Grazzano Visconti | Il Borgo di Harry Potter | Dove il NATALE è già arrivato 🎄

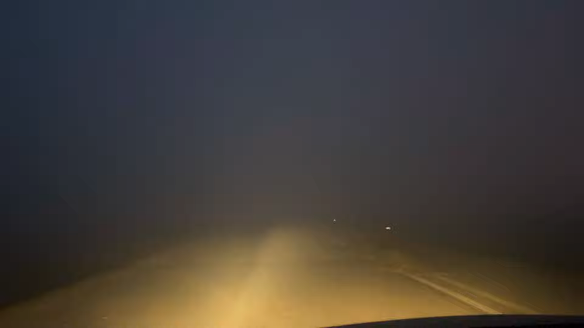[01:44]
Siamo disperati Bello che non si vede neanche dove c'è il parcheggio Non si vede niente Non vediamo neanche il parcheggio Camminiamo ma lì c'è una ruota panoramica ma non si vede No non si vede niente